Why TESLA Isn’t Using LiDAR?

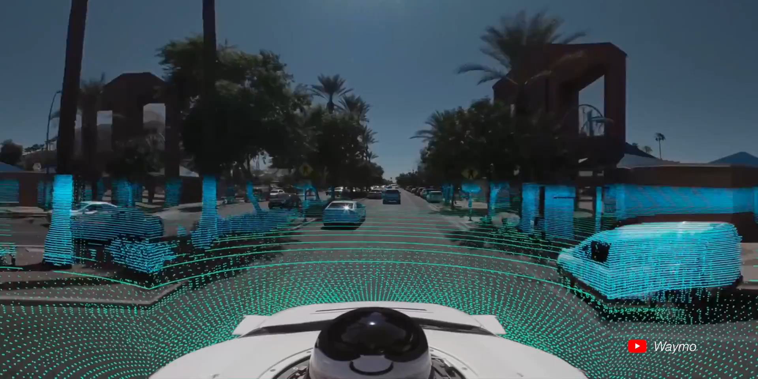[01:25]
And what it does is it waits for the light beam to return back and calculates how far that item is or object is from its location.
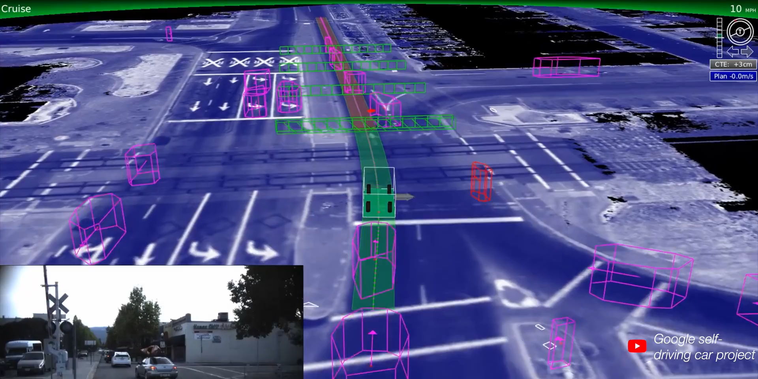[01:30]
And this can be very useful. This is basically what radar does, except using light waves, visible light spectrum.
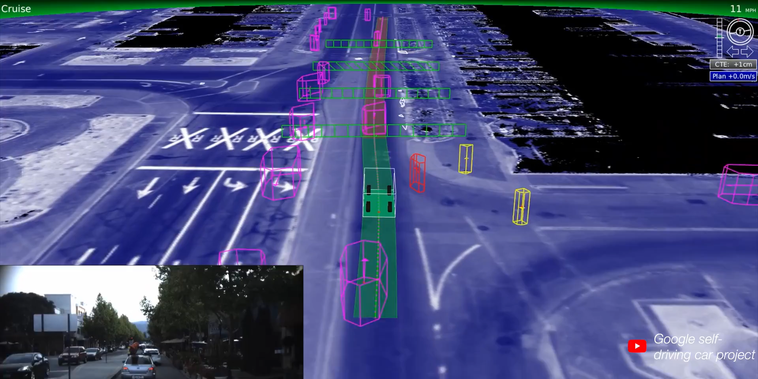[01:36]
And this is not necessarily a bad thing.